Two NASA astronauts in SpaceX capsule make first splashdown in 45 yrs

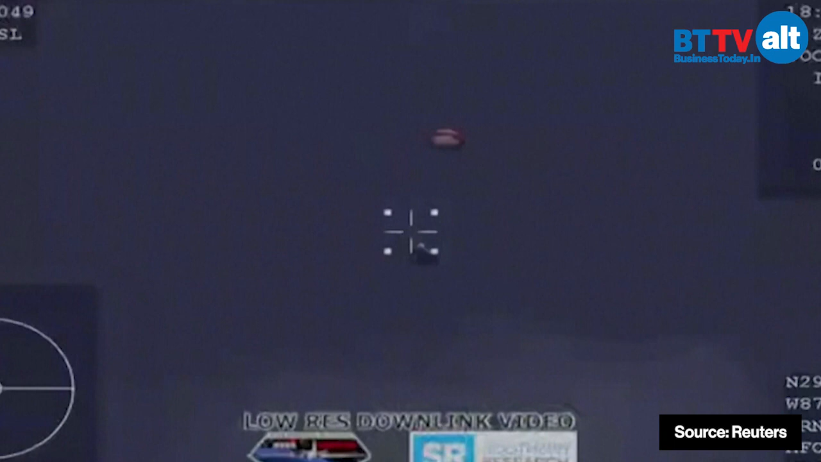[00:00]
The expected descent rate, the expected velocity out of the droves nominal.